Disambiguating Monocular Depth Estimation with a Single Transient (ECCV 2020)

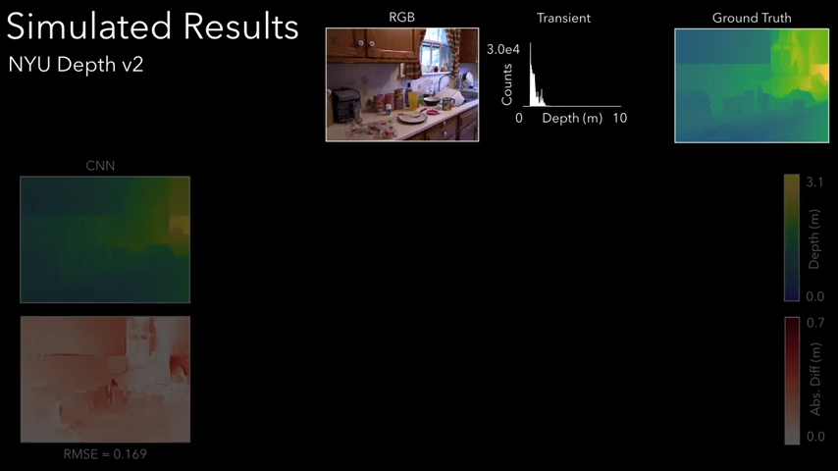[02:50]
In this example, a conventional monocular depth estimator gets the depth order incorrect, but scales the depths incorrectly. Global rescaling to match the ground truth median reduces RMSE, but shifts the problem region to the window.
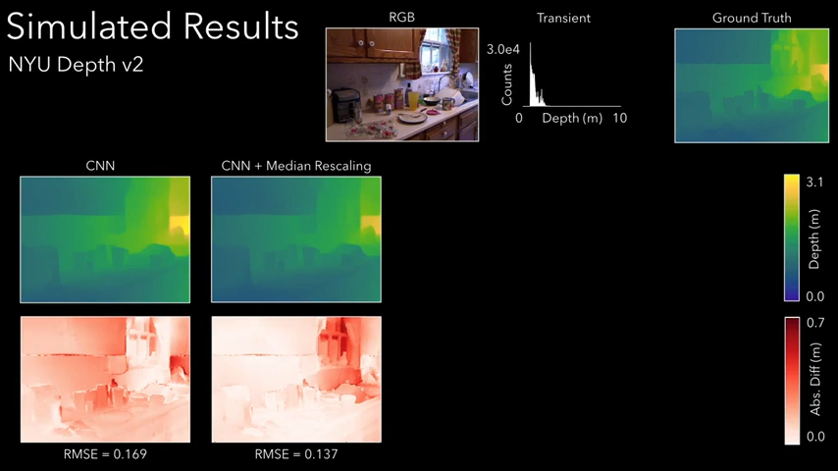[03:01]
Matching the output of the CNN to the ground truth depth histogram correctly adjusts both countertop and window, but requires access to ground truth depth. Finally, our method achieves comparable results to ground truth histogram matching and reduces the RMSE by over 50% compared to the CNN alone.
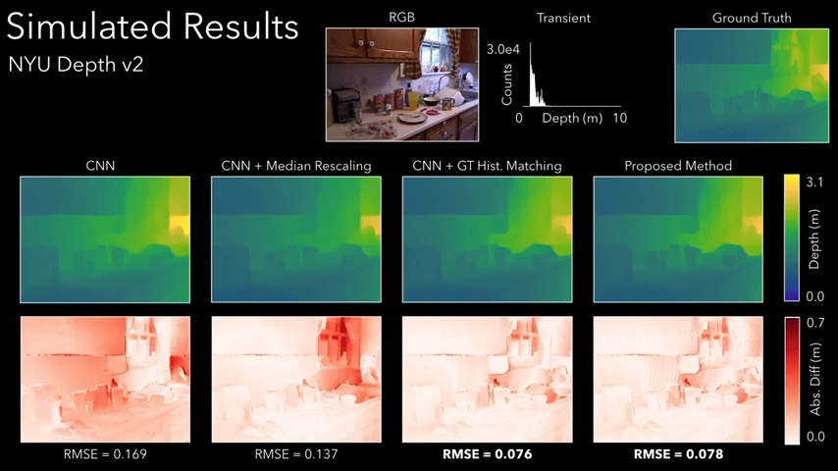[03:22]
Here's another result showing the same trends.